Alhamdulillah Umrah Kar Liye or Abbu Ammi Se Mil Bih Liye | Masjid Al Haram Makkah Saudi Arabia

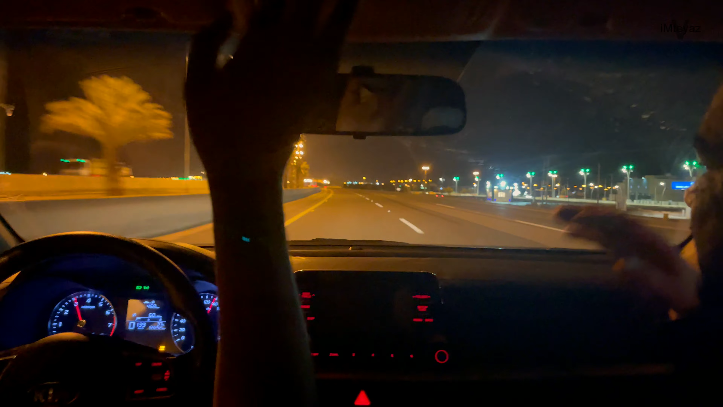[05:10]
जैसा कि आप देख रहे हो हमारे सामने, शायद हम आपको नजर नहीं आते होंगे, होए होए क्या रोशनी हो गई है बेहतरीन।
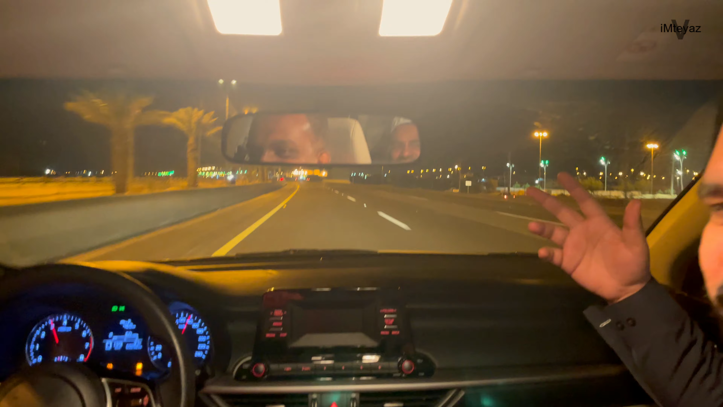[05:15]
तो अभी ये दूसरा शहर पड़ा है, पता नहीं कौन सा है। अभी 100-100 किलोमीटर के बाद लगभग कोई सिटी आता है, उसमें जब हम निकलते हैं और बेहतरीन घूमते हुए ऐसे ही जाते हैं। माशाल्लाह सफर बहुत ही जबरदस्त जा रहा है। इम्तियाज भाई हमारे जो है वो बड़ी ही जबरदस्त गाड़ी चला रहे हैं अभी तक।